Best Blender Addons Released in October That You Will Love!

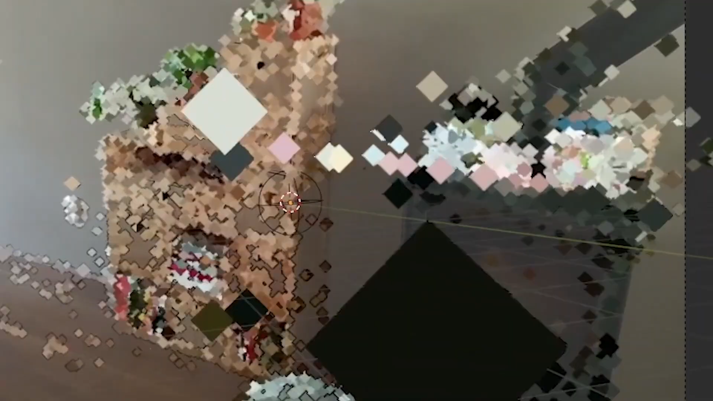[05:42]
Once the tracking is done, you'll have an animated camera perfectly matched to your footage,
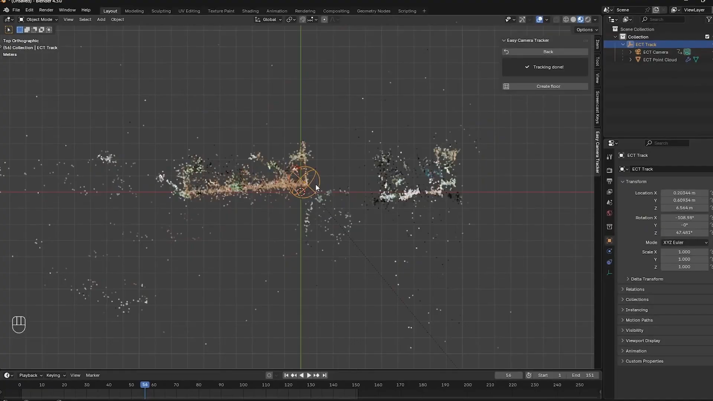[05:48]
a point cloud of tracked features, the video set as a camera background, and even a reference floor with the video projected onto it.